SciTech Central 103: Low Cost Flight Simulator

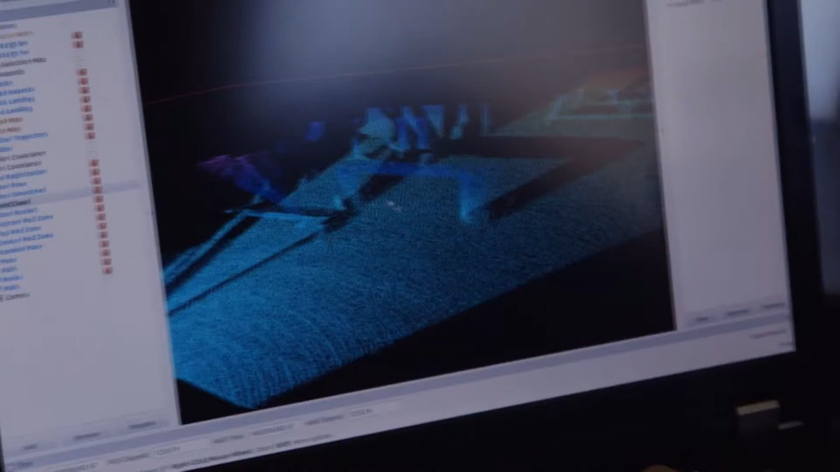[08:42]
Each pixel in that map, or each square in the map,
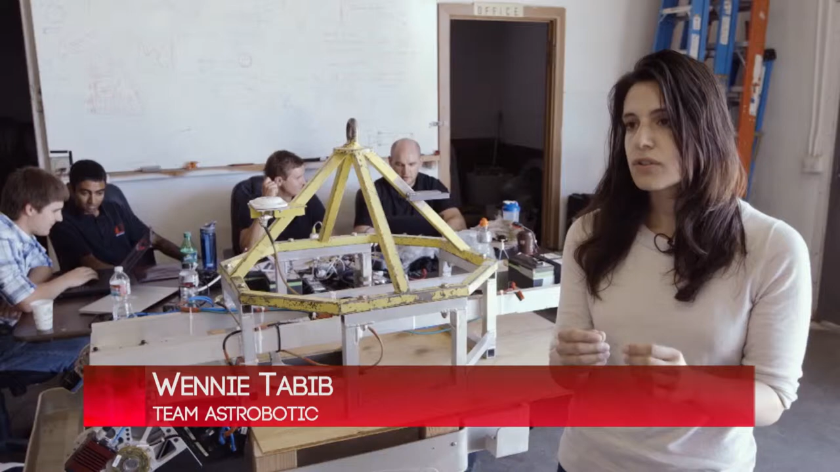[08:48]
corresponds to some value in the real world, so latitude, longitude.
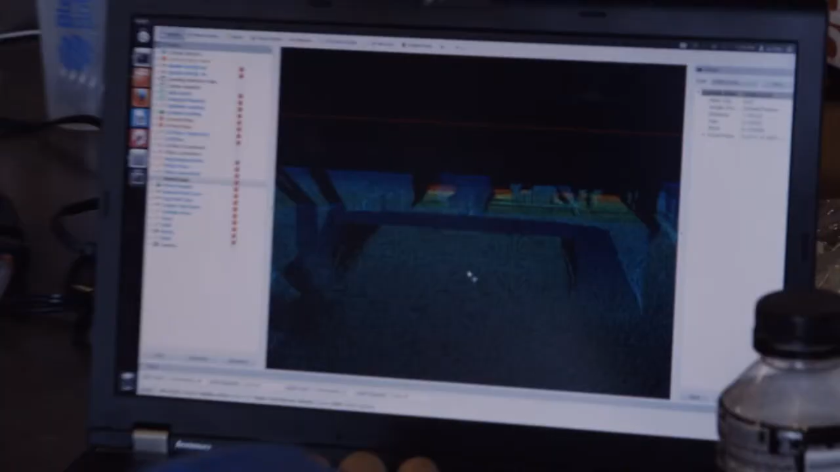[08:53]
I can use the image data, match up to the map, and then figure out where we are in 3D space using that data.
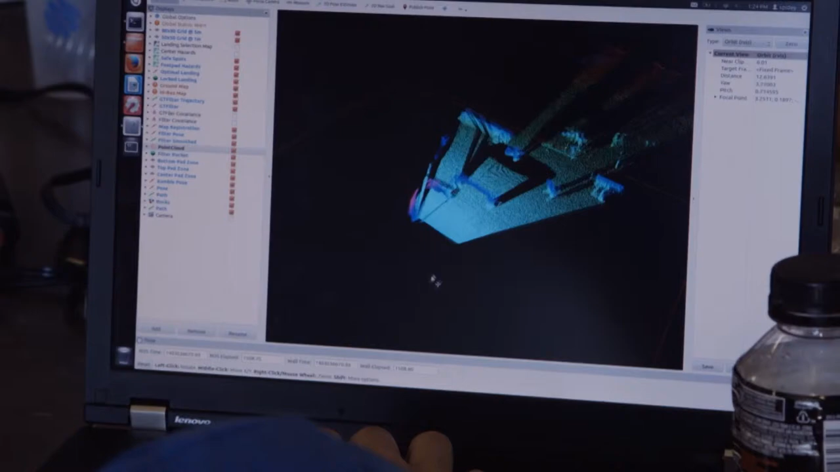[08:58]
So we can figure out where the lander is just using a single camera image and a map.